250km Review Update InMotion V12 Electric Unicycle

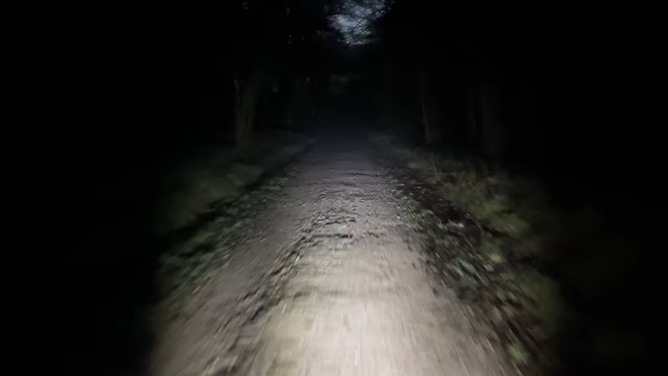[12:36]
It's got a light in front of you where the road is and further afield. So that works really, really well. Very, very bright. The auto mode though.